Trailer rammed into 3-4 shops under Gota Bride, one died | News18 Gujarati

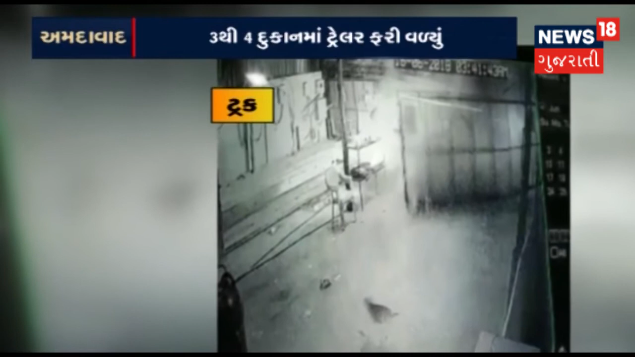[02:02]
पास हाथ धरीशे। आप जेन रश्वमा जोए रहाचो केवरी ते ट्रेलर त्रांथी चार दुकानों मा घुसी गईू हतु।